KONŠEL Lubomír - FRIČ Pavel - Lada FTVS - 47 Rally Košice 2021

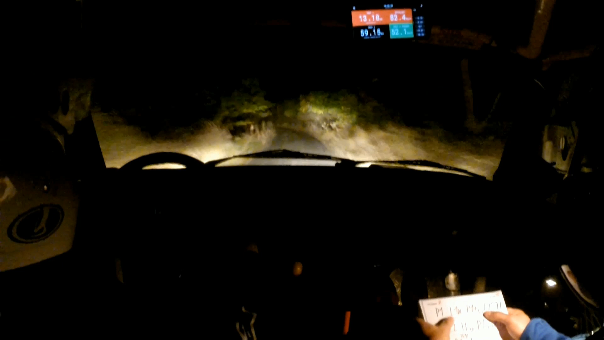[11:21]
Dlouhá, pravá 1 plus, váže levá 2 přes horizont, 30, levá 2, horizont 30, pravá 1 40, pravá 1 50, Bacha 60, pravá 1 utáhne 4, povolí, jo. To je ten výjezd doprava nahoru. 30.